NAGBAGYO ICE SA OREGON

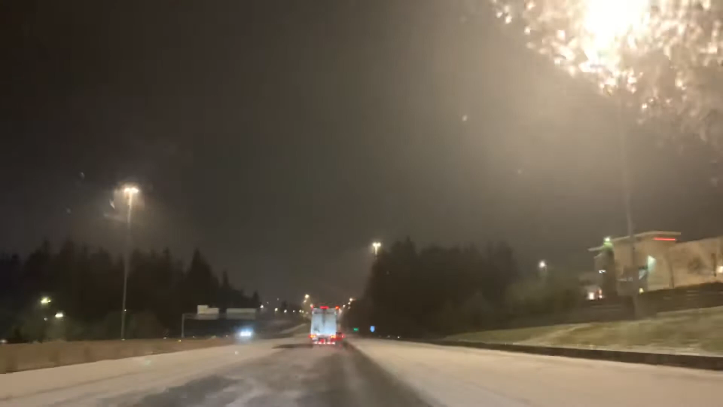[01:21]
So we're supposed to drive about 60 to 65 per hour, but now it's like 39 to 40 miles an hour.